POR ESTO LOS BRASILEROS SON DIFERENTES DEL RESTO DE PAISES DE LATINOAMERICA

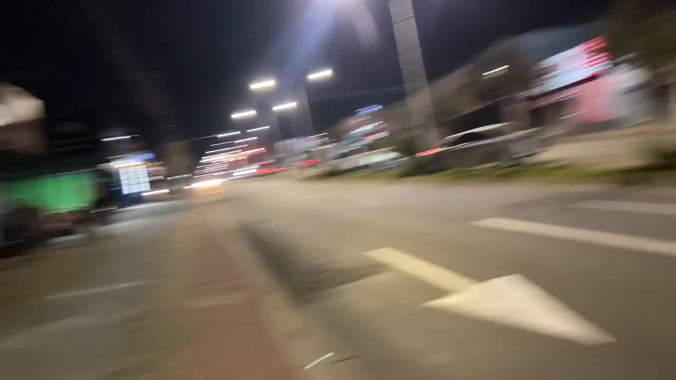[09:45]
Aquí vean, bien bonita, bien alumbradita y una de las más nuevas. Allá arriba está el Cristo, que en uno de mis videos ustedes los vieron.